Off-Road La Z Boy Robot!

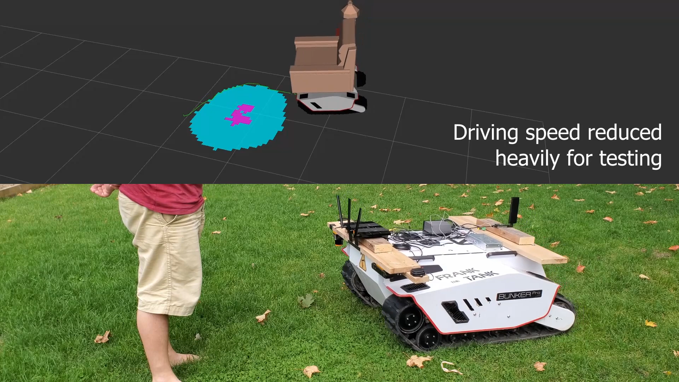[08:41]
If the robot sees an obstacle in its way,
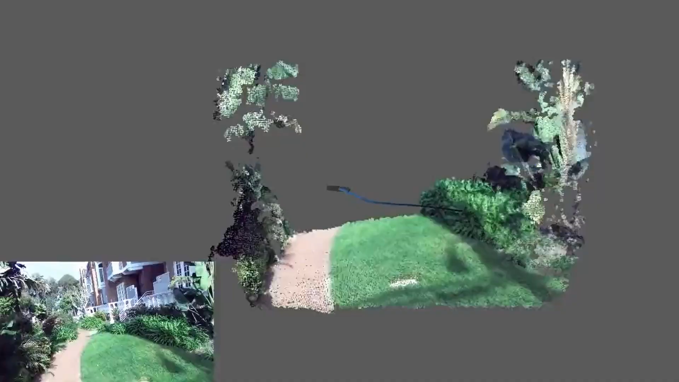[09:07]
which looks at how the video stream is moving and can estimate how the camera is moving.